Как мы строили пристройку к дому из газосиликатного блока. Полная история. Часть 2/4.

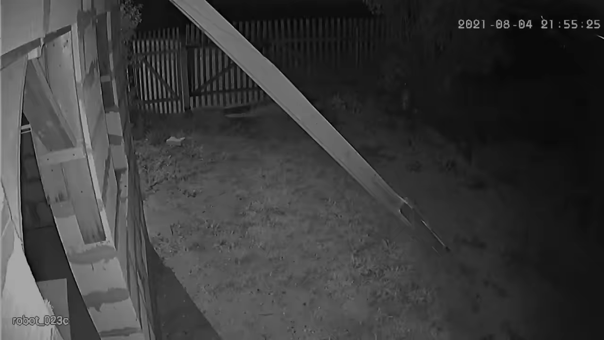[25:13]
и небольшой уфтоп прямо напротив камеры видеонаблюдения которая висит у нас на даче паук сплел паутину и камера запечатлила весь этот процесс на самом деле достаточно прикольно никогда не видел как пауки это делают ровненько кропотливо и обратите внимание в абсолютно разную сторону и сначала он идет влево а потом вправо влево и вправо сплел и примерно шесть часов проводил свою тихую охоту даже еще и не это самое прикольное а